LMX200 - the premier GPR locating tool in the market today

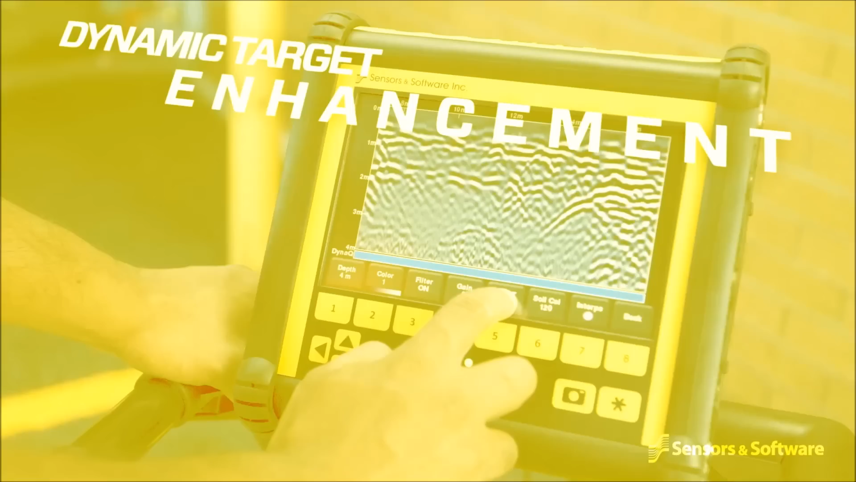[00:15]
DynaT optimizes views of shallow, medium, and deep targets.
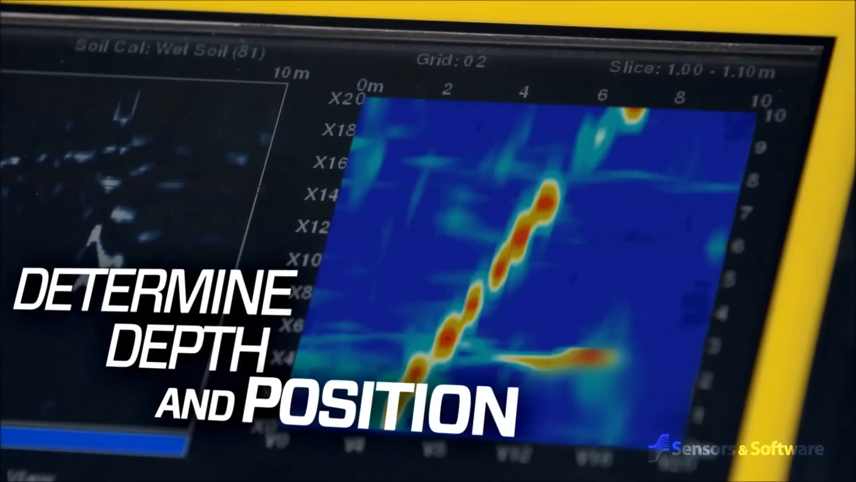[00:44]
at different depths and outlines the extent of vaults, foundations, and buried tanks, especially useful at complex sites.
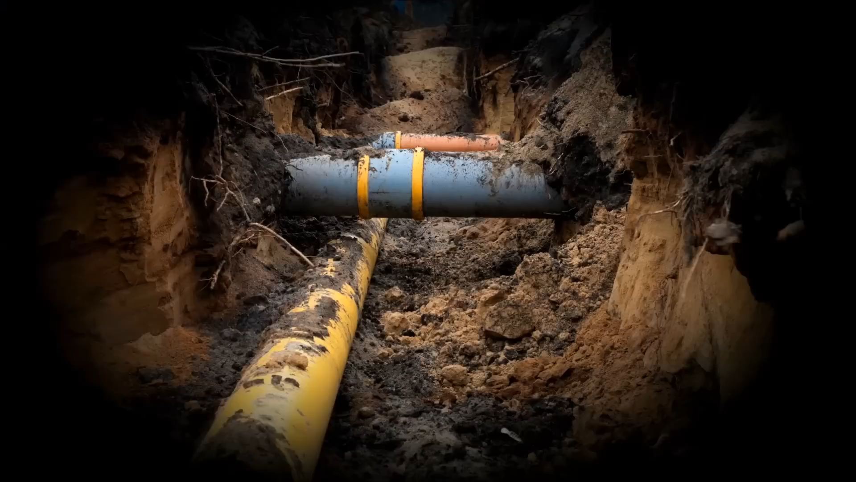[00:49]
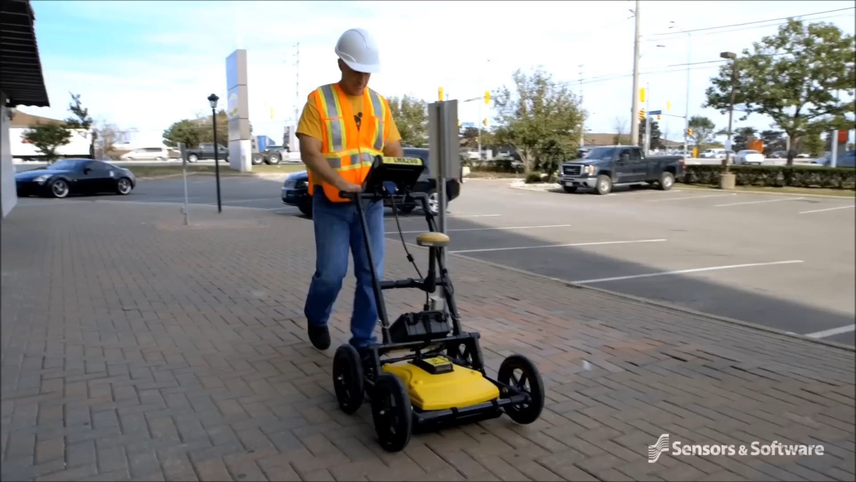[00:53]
LMX200 allows you to locate utilities and assign
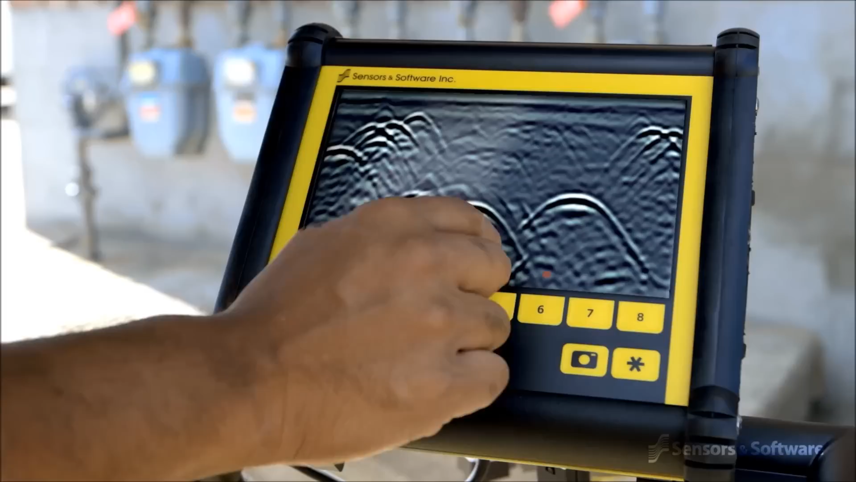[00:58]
color classifications directly on the touchscreen in real time as they are located.